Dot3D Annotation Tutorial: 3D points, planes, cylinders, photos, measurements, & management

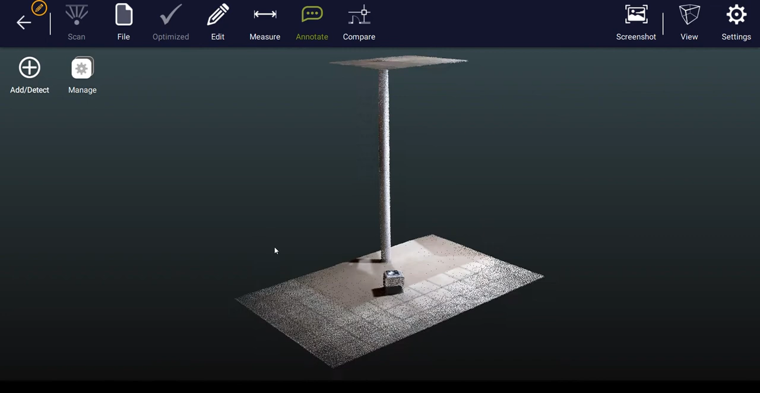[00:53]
So I'll select Annotate, and the first button that you want to press is Add slash Detect.
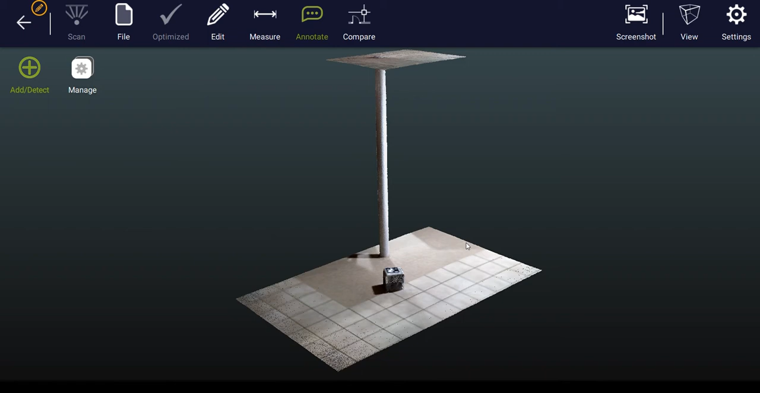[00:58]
Now you choose where you want to add an annotation or a note to in your scan. So let's say I wanted to add a particular annotation to the corner of the tile here.
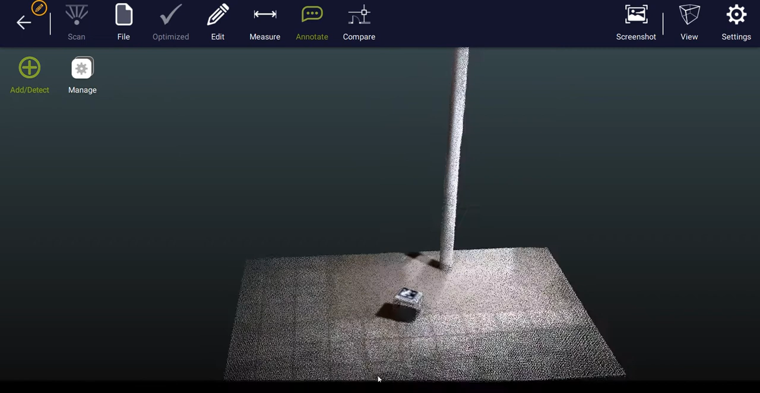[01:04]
I click and hold or tap and hold on a touchscreen device, and then I get this zoom window up top, and I can move around until I'm happy with the exact point that I'm selecting in the top right,
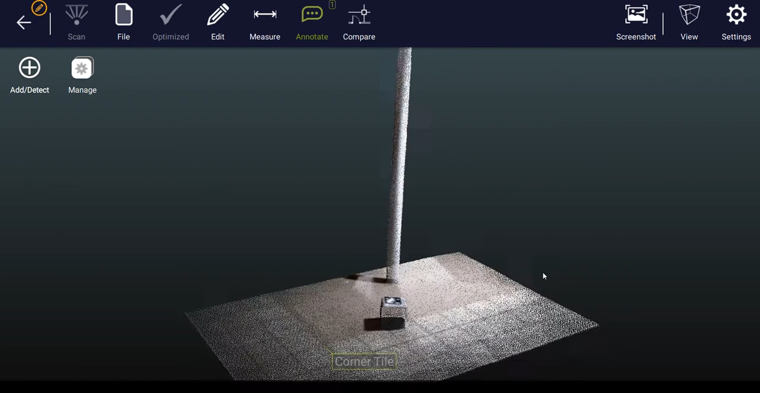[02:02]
If you tap on it, it'll give you the XYZ location of that annotation, or if you double tap on it, it will minimize it.
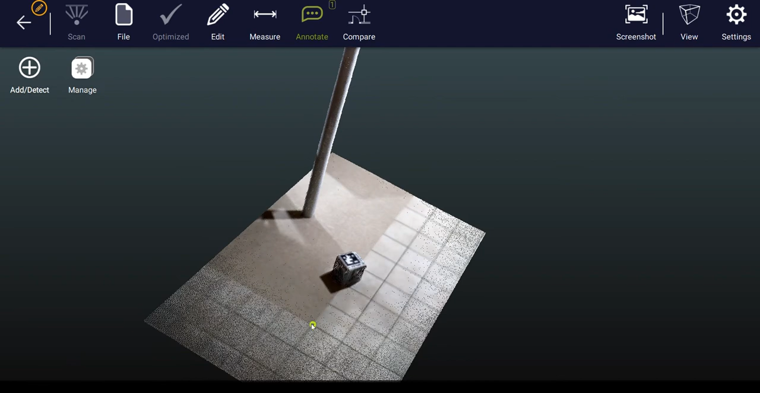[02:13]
And you can pull it back up at any time by double tapping or double clicking. The next type of annotation that we have is a plane annotation. So if I do add slash detect, click and hold,
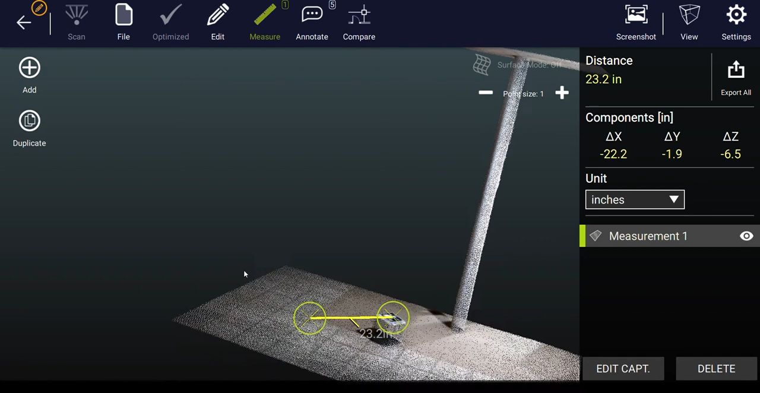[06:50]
Lastly, you do have the option to manage your annotations by pressing the manage button.